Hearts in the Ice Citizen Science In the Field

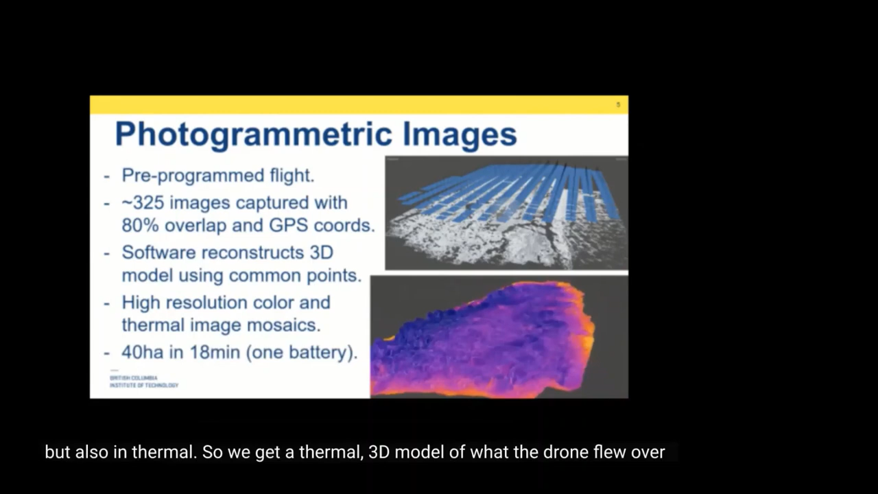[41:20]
So we get a thermal 3D model of what the drone flew over.